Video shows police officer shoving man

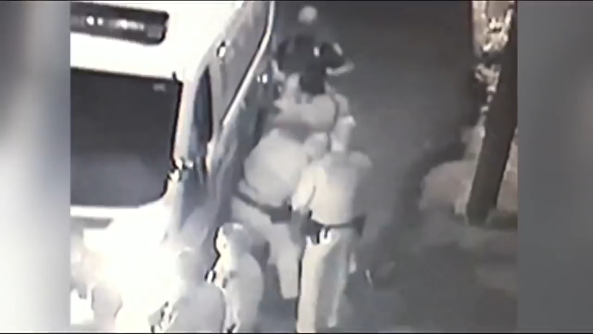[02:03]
Other officers stepped in. Police say they are looking at other video, including body cams with audio recording. Perez has said that he's glad that the video has gotten the attention that it has.